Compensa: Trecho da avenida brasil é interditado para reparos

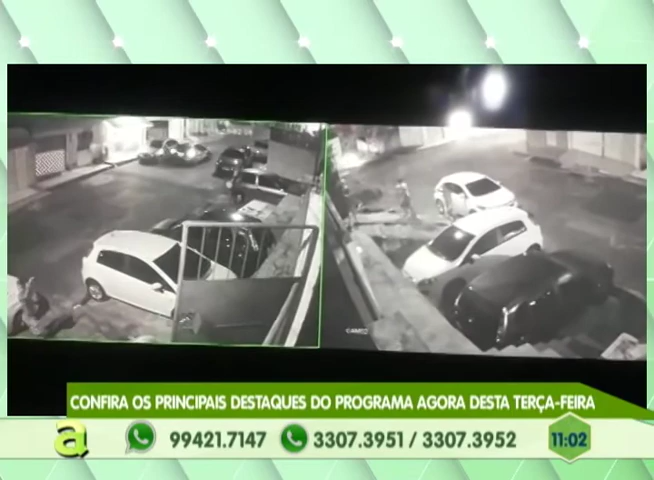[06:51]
Um grupo de pistoleiros já havia tentado matar um outro homem que está internado e a polícia suspeita de briga por tráfico de drogas. Você está acompanhando imagens do momento em que aconteceu esse tiroteio com o sargento da polícia. Você vê a mulher dele puxando ele para dentro de casa porque realmente a Praça 14 de Janeiro, desde a morte daquele traficante, trouxe aí instabilidade, insegurança. E aquele fio que equilibra as facções criminosas se rompeu.